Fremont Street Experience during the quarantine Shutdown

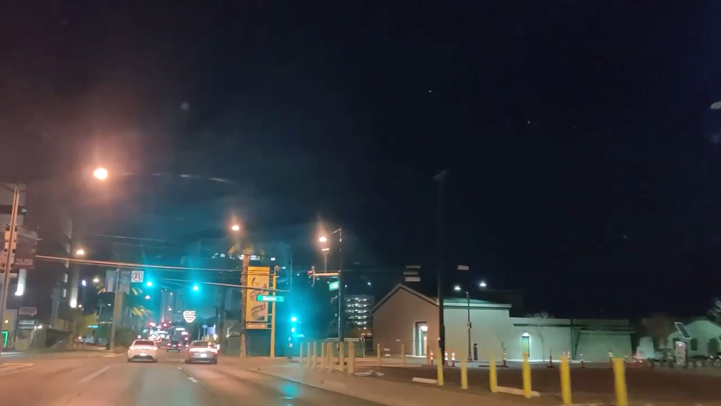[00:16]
And well, here we go. I'm going to show you a little bit of how the closure is affecting our downtown area.
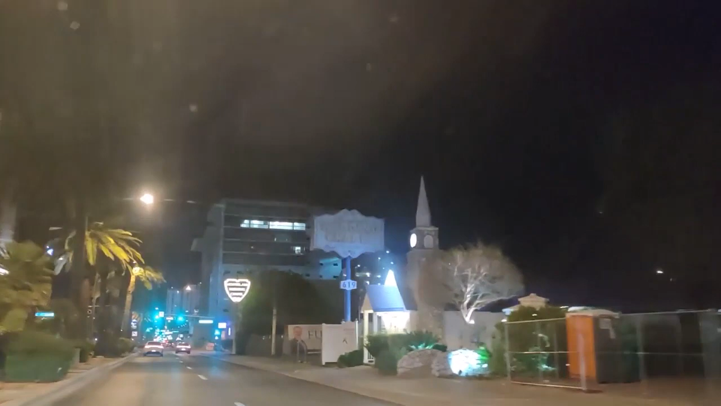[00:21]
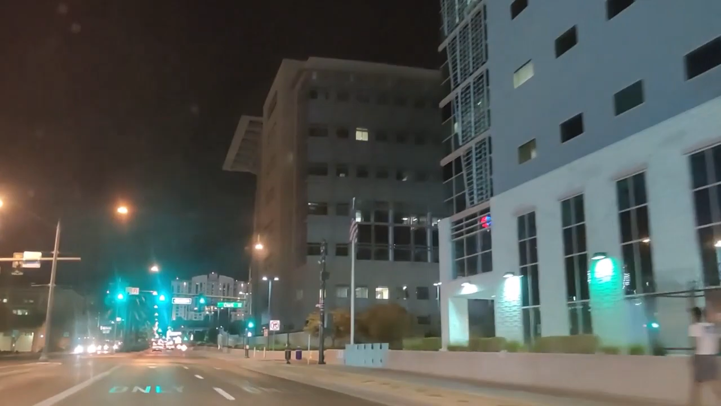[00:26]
Which is completely shut down, I guess.
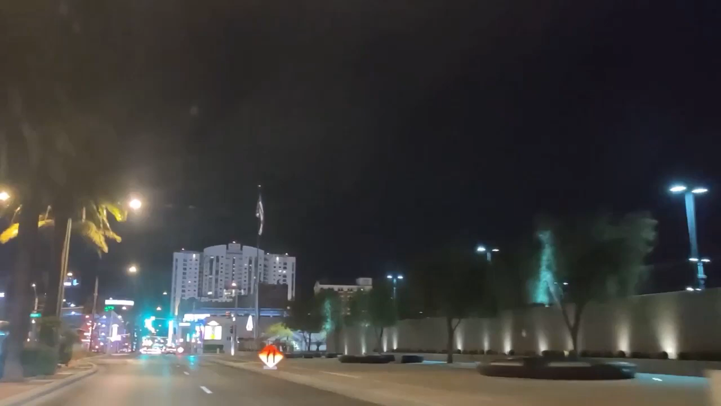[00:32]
Fast forward through all this, it's a little bit of driving from the pawn shop itself to the actual downtown.
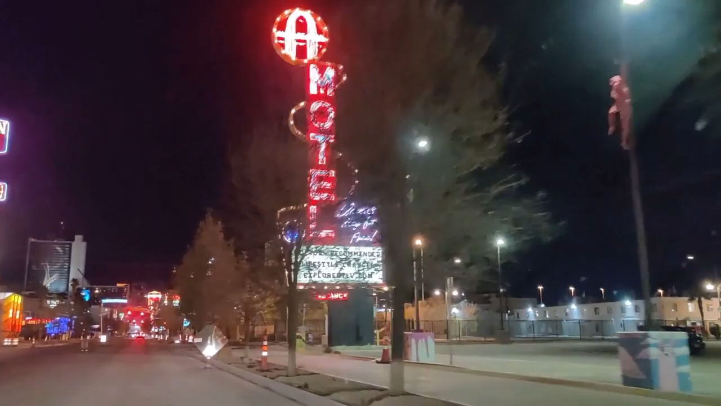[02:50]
But yeah, what is different is that it's so quiet and so empty when you go around this area.
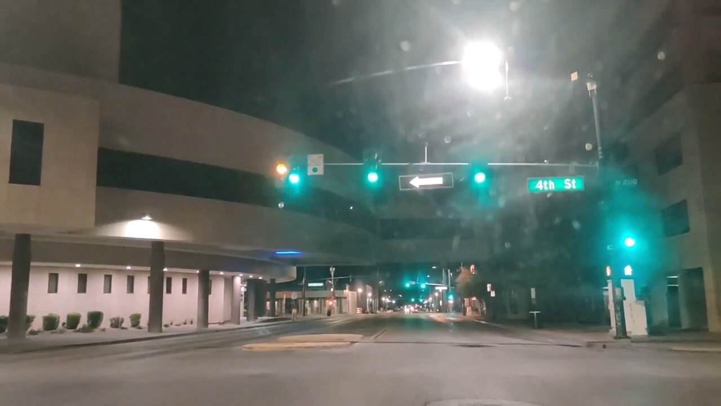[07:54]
Um, it is now the Zappos headquarter. Zappos has taken, uh, a very big interest in downtown and, uh, actually, uh, cleaned it up a lot.